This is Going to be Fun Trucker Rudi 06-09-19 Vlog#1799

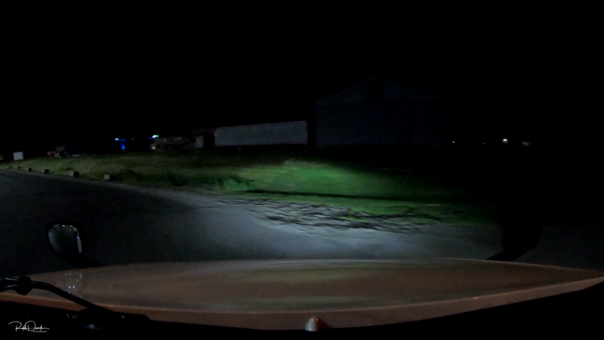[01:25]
that was a was a good day where to drive in yesterday we still
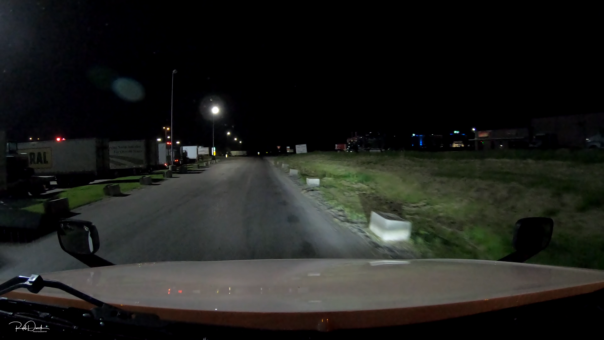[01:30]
had about twenty seven minutes remaining I've done East Main Street let's see here yeah we got a loves truck stop over here too and this is the this is the shop from over here that I had to get the service truck from last week and I was
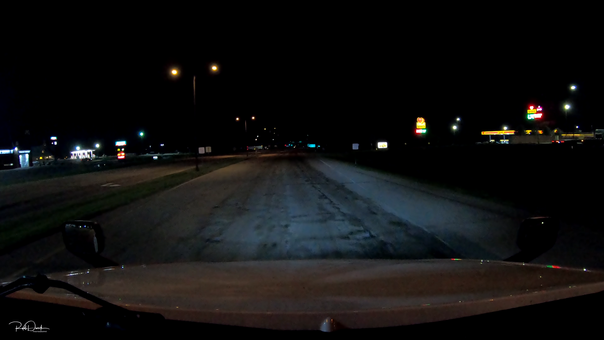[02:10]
it took them a couple minutes to right on St. Paul Minneapolis to actually change that that hub seal there right in 800 feet take the entrance to the right on St. Paul Minneapolis I know RJ that's the way we're going I know you're telling me but I know yeah anyways it's probably getting pretty dark there so I'll hang it up and I'll show you guys more once the